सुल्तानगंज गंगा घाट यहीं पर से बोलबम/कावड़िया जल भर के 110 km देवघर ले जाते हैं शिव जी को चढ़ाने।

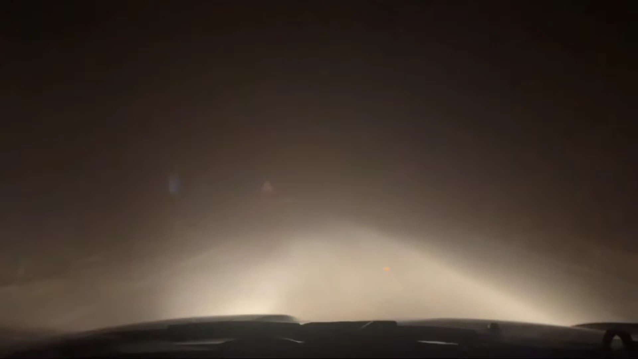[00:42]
तो देख सकते हैं अभी हम लोग टूर के लिए निकल गए हैं सभी को, और देखिए यहाँ पे रोड में कितना कुहेसा लगाया हुआ कि कुछ आगे दिख नहीं रहा है। बस हम लोग निकल गए हैं, धीरे धीरे निकल रहे हैं भद्रकाली मैया के नाम लेके।